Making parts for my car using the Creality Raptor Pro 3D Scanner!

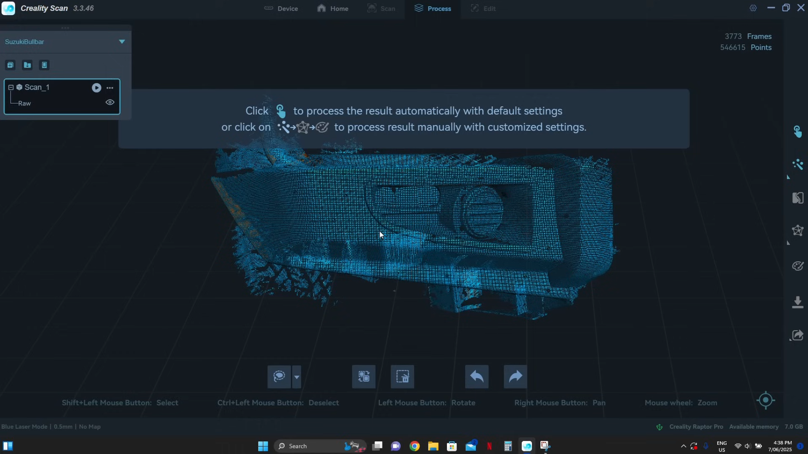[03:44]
Alright, with the scanning done the next step is to convert the scan to a mesh that we can use in CAT.
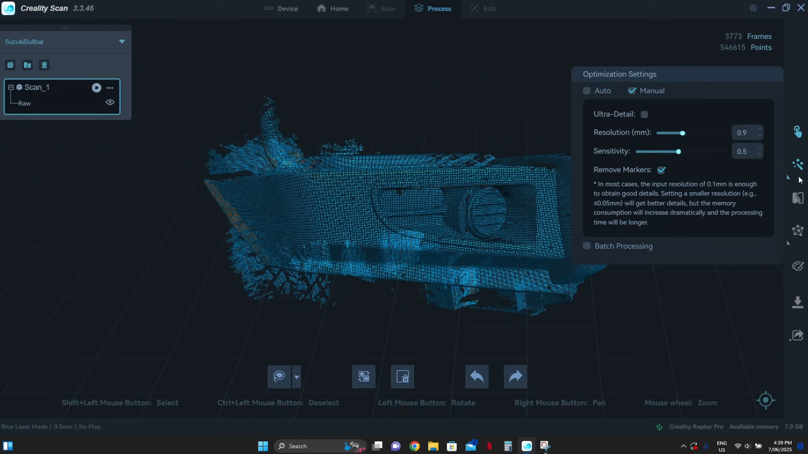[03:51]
There's a manual option here that allows us to configure how many faces we want and if we want to fill holes and close the mesh.
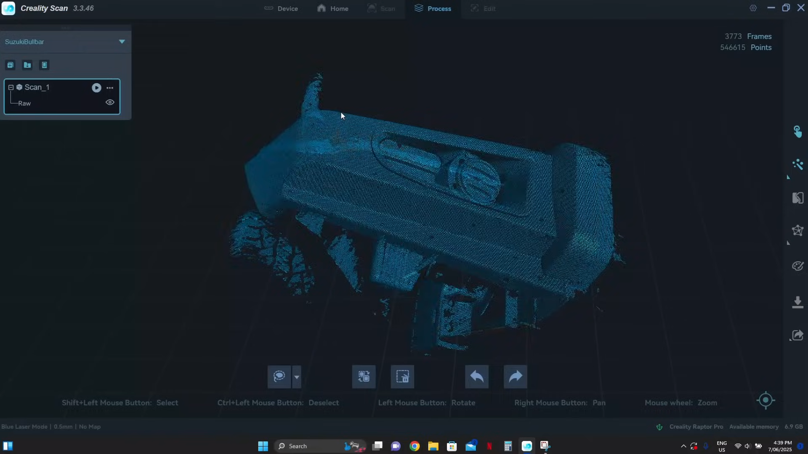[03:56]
Since I'm new to working with 3D scans I don't really know what resolution or
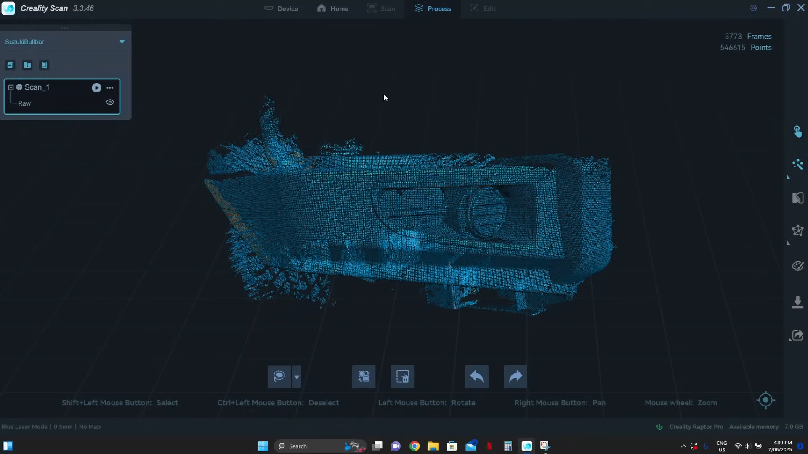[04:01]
sensitivity I want so I just gave the one click process button a go instead and the results seem pretty good to me.
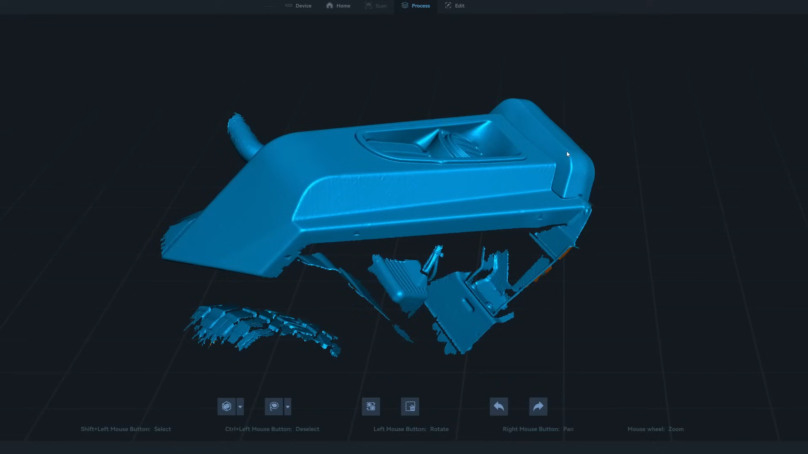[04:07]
The processing will take a while so I was originally planning to save out the raw scan data and move over to my editing PC for this step but
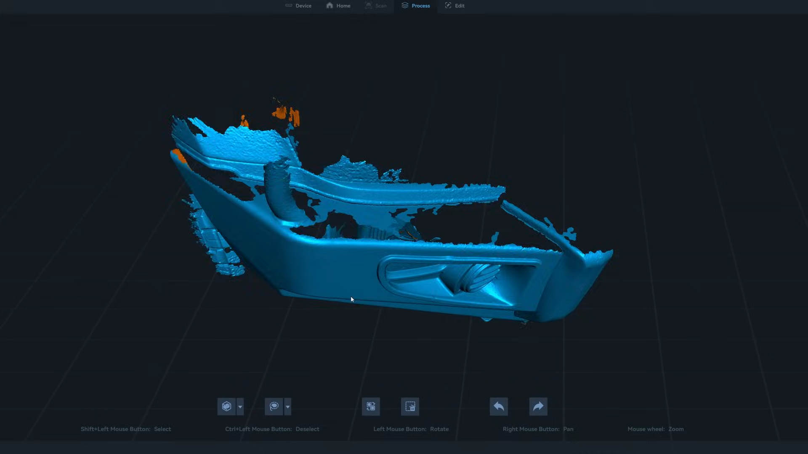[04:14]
I gave it a go on my laptop and it was really only a couple of minutes which is better than I was expecting.
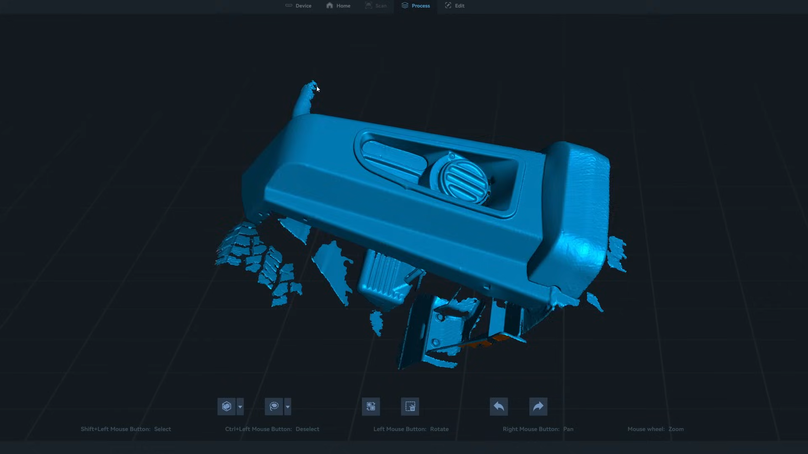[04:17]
Alright with the mesh finished processing it's time to move over to your CAD package of choice.
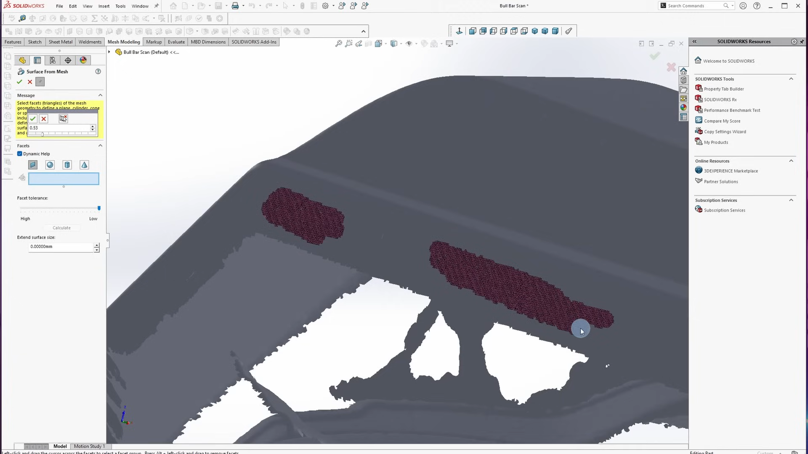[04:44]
Then I used the surface from mesh tool to select some of the polygons of the scan and convert them into a selectable flat surface that I can start modelling from.
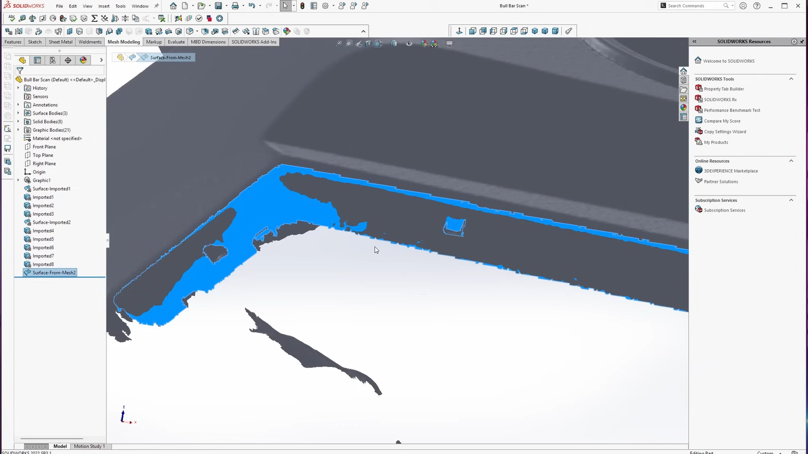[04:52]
I did the bottom edge of the bar where the cover will mount along with a couple of faces on the bar mount which I already have modelled up so I can see how it all fits with the existing middle cover that I made.
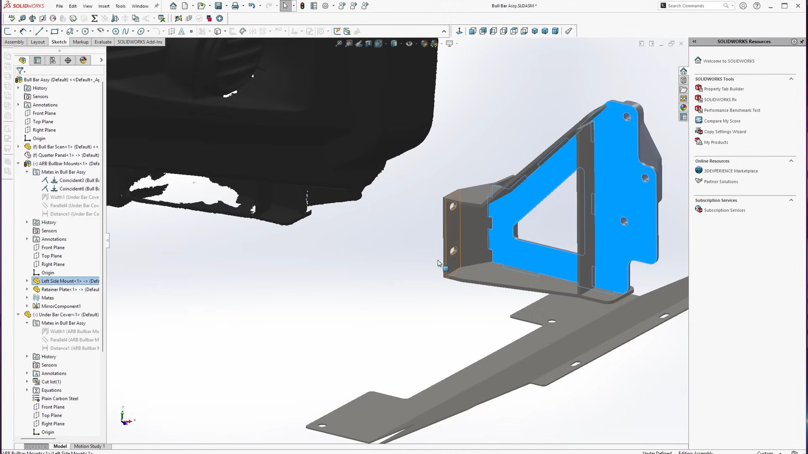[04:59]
Now that I have some selectable faces I was
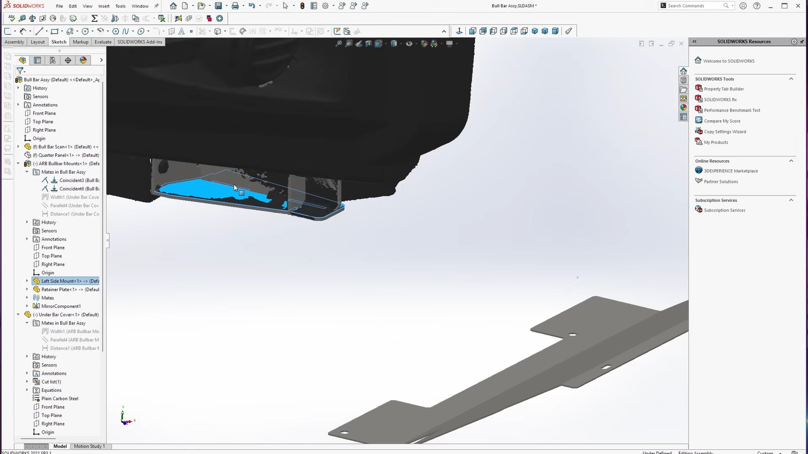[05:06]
able to position the mounts and the cover I made in the model so that I know what I'm working with.
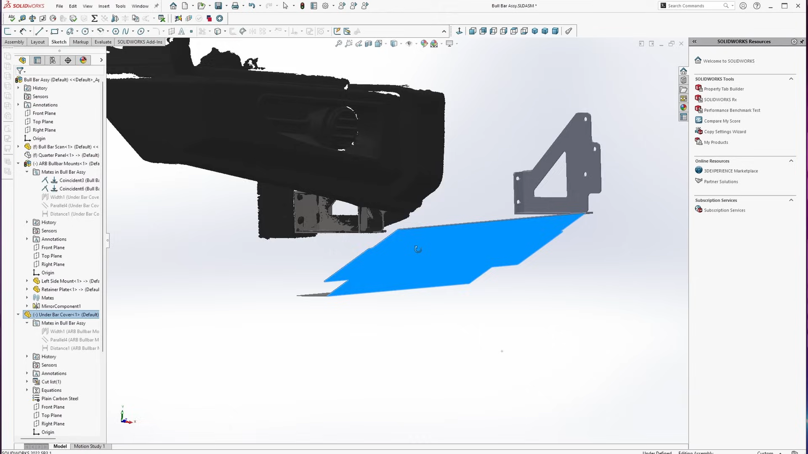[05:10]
I started by drawing the outer edge and then worked my way up using the sheet metal tools and ensuring the angle and length matched my existing middle cover.
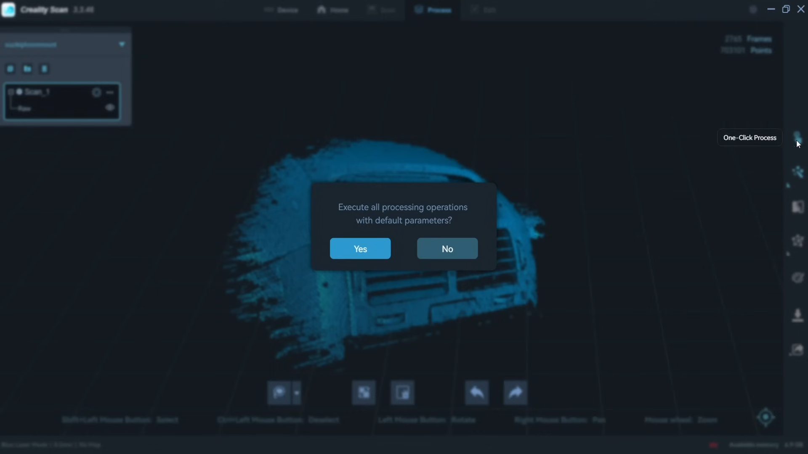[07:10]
I used the one click processing option which again gave me great results and
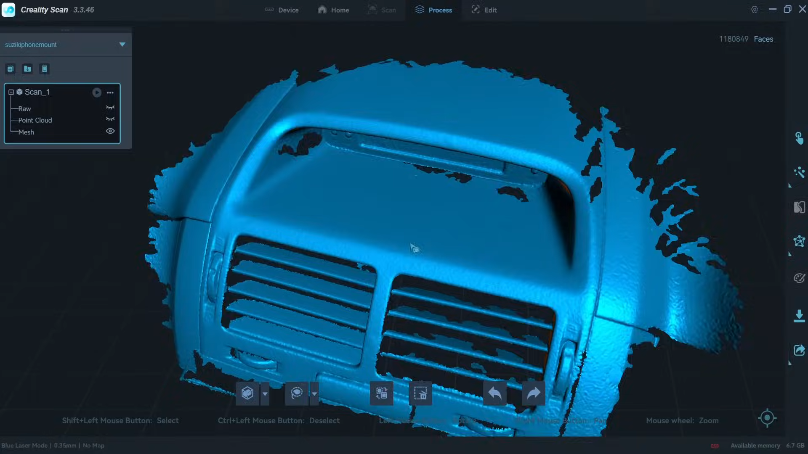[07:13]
I brought the model over to SOLIDWORKS so we can get stuck into the design. The setup process was pretty much the same as it was the first time but since this will be a printed part the CAD side of things was a bit different.
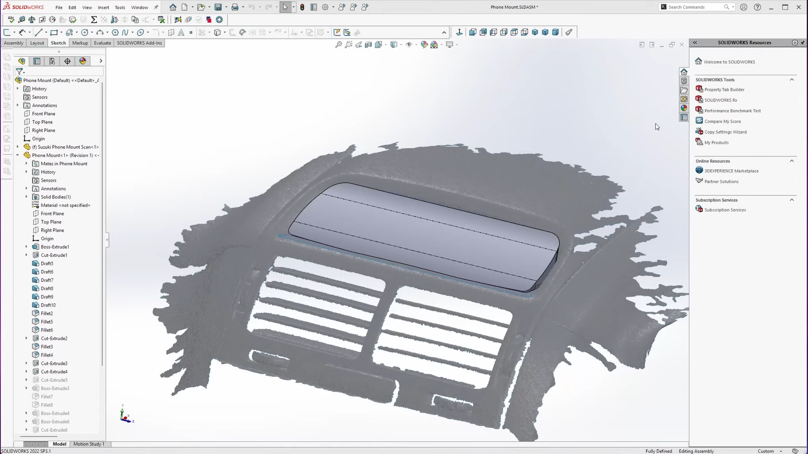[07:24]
SOLIDWORKS probably isn't the right tool for this job since its
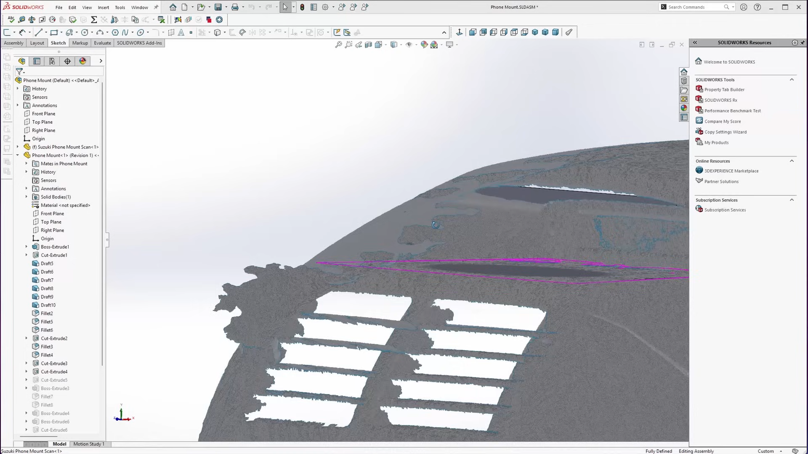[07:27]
mesh modeling tools are severely lacking but I was able to manually design a shape that will fit into the
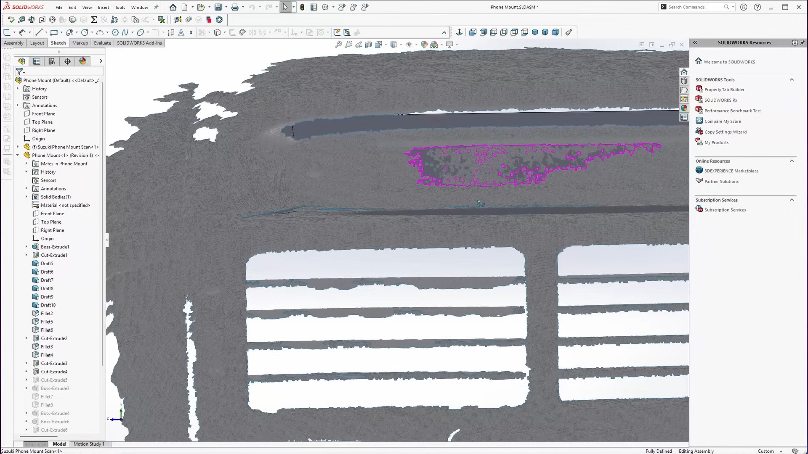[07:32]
area I need just by watching for overlapping areas between my model and the scan.
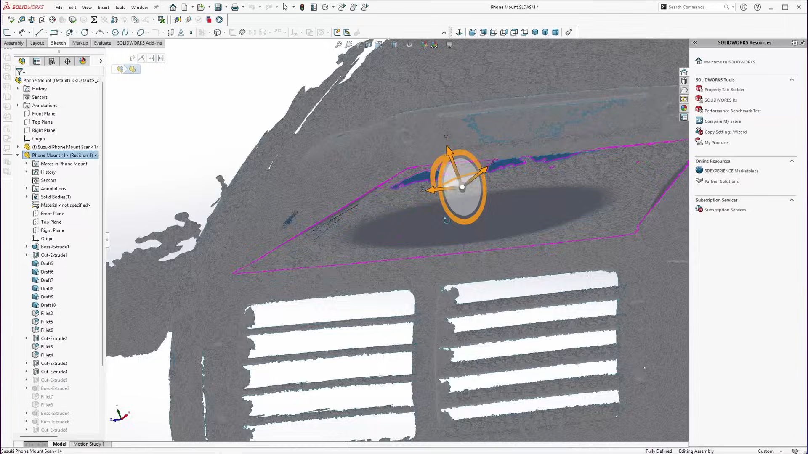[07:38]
Using a combination of the chamfer radius and draft tools I was able to come up with a shape that fits the scan pretty well.